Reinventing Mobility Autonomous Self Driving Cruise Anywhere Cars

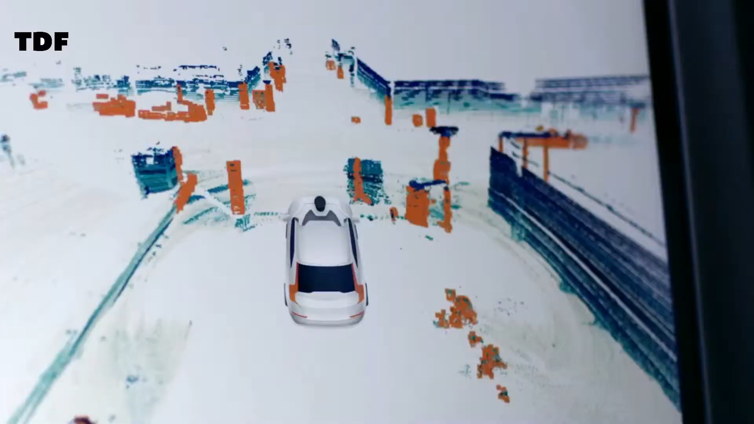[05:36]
and the cyclist coming up behind them.
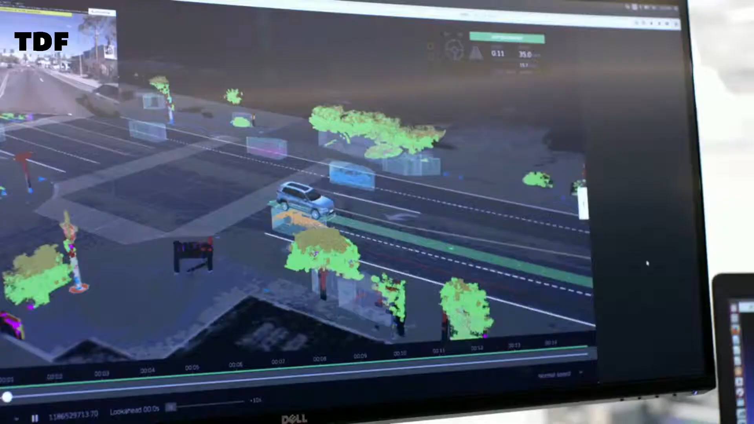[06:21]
who verify each lane line, road sign, and traffic light in the vehicle's path.